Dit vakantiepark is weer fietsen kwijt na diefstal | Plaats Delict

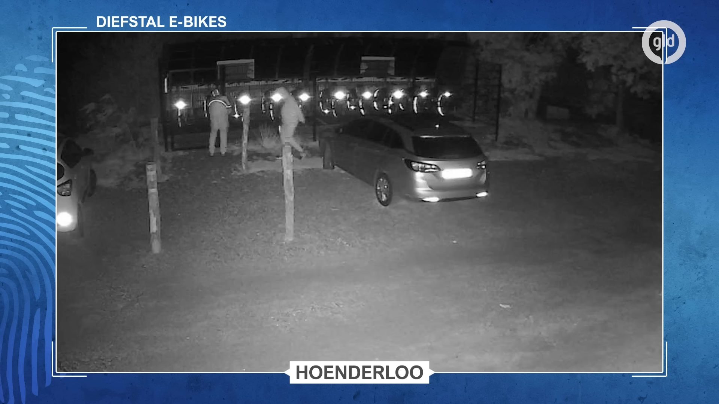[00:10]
Midden in de nacht komen de fietsendieven het terrein oplopen en proberen ze eerst het hek van het fietsenhok te openen. Het lijkt of een van de fietsendieven een lange jas of een soort poncho draagt met lichtgevende strepen. Na een tijdje gaan ze even weg, maar later komen ze toch weer terug.